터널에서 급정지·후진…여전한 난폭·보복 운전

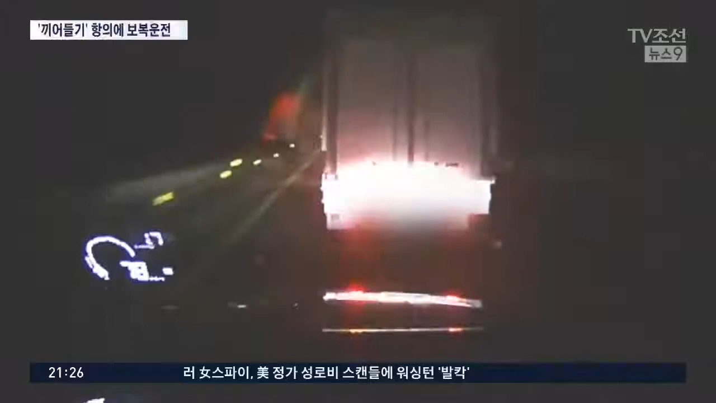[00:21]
놀란 뒤차가 상향등을 켜자 터널 안에서 가다 서다를 반복합니다. 급기야 후진까지 하며 위협합니다.